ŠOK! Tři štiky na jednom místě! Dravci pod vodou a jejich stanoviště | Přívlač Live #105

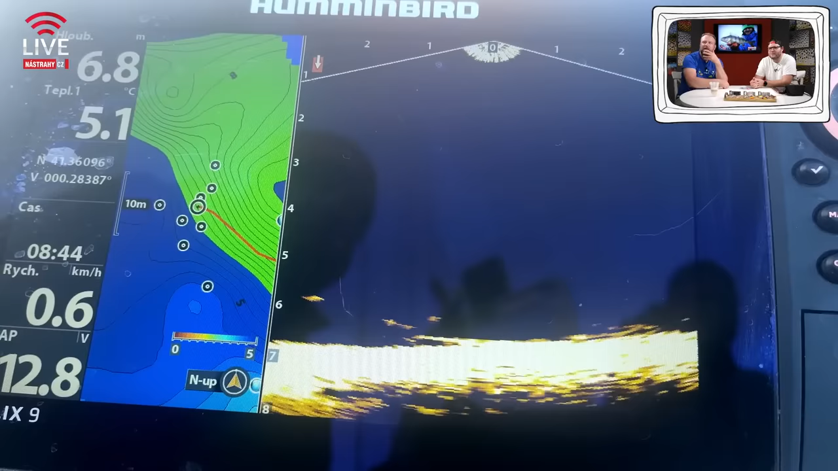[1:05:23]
On screen: depth 6.8 m, water 5.1°C, speed 0.6 km/h
To, že David mi dal ještě blbý video, kterou užiju, ale nevadí. Můžeme ukázat na livece záběr od Candáta. Jo.
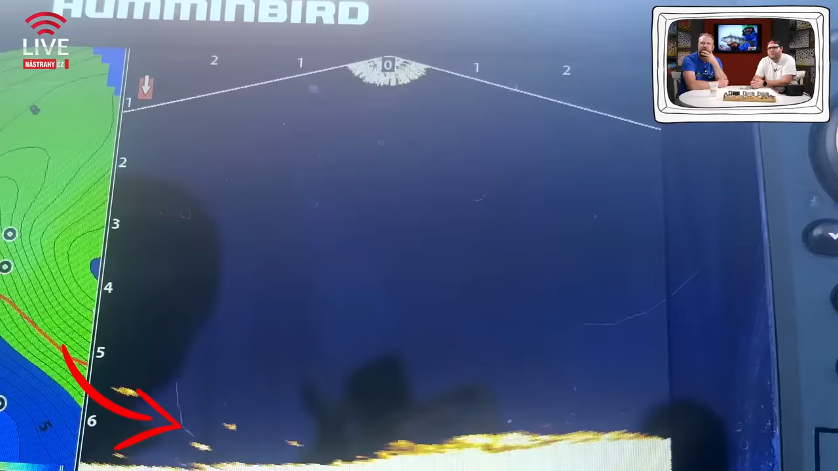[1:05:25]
Přijdeme si na tu prostřední, tady se nám blíží Candát, lup, Mask. A už jede nahoru. Je ve výtahu.
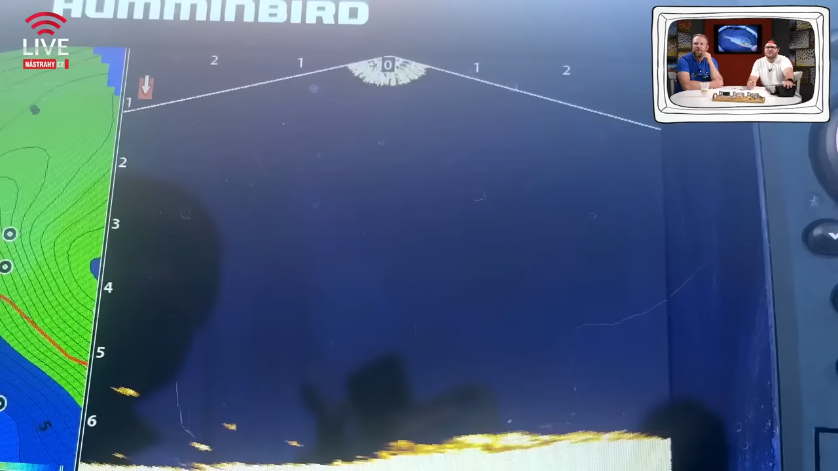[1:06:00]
A myslím, že tam ještě pokračujeme znovu tím echolotem, kde si to zopáknem, přibližuje se, mlaskne a jedem. Takže takováhle zábava s liveku.
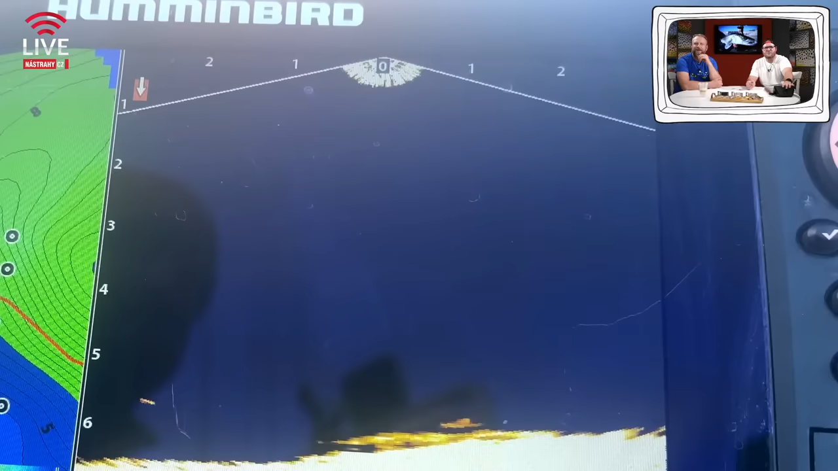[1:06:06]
No. Tak, zpátky a u těch Candátů to teda vyplynulo z toho předchozího a vlastně to jenom